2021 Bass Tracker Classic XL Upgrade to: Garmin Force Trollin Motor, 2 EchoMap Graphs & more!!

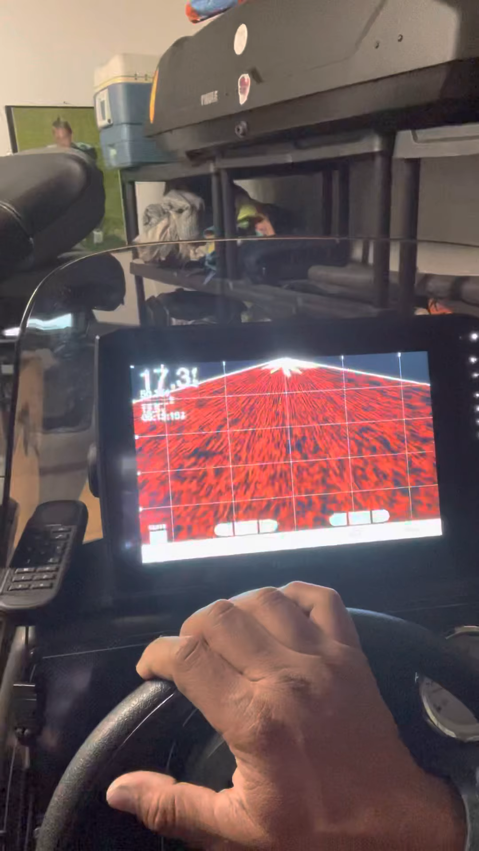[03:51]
now i have a pan optic pan optics transducer in the front and then i have another one
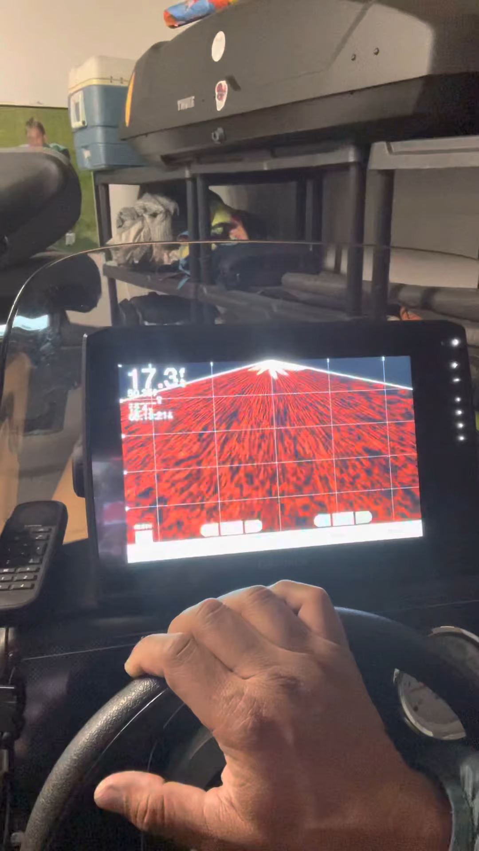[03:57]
at the bottom of the trolling motor and then another one at the back of the boat so